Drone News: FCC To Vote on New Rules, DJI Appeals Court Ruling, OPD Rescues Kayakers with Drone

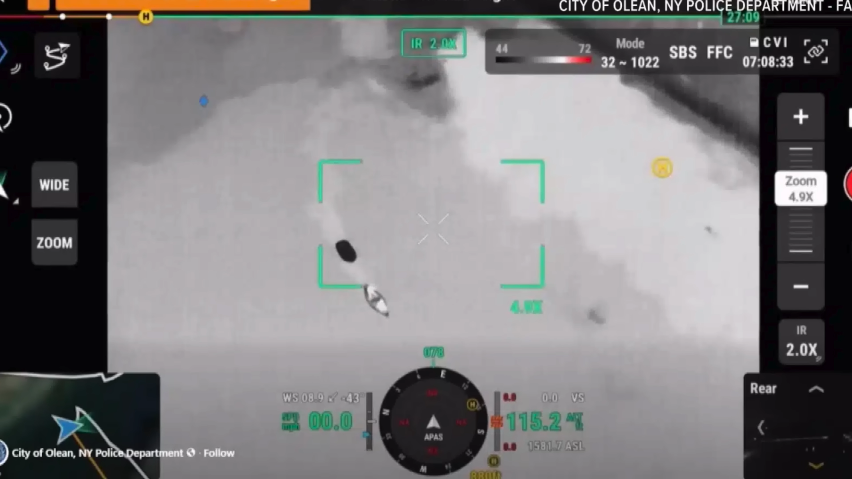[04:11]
This is the Olean Police Department in upstate New York that used a thermal drone in order to rescue three kayakers that were in distress in the Allegheny River. The distress call came in around 8 p.m., and in the darkness, you know, a traditional search would have been pretty difficult. Instead, the police and the fire personnel quickly deployed their drone. It appears to be a Mavic 3 thermal, and then within minutes,
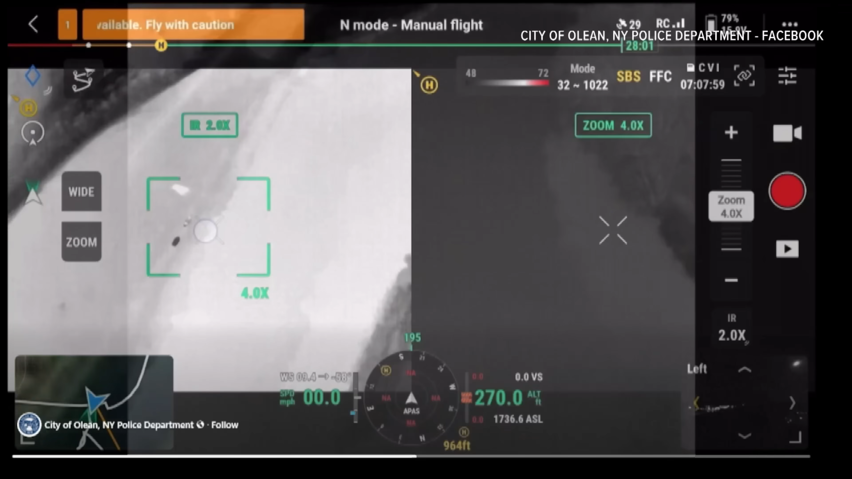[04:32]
the drone was able to pick up the heat signature using the thermal sensor of two of the kayakers that were in the cold water. This, obviously, drastically cut down the search time and then likely prevented hypothermia from those people.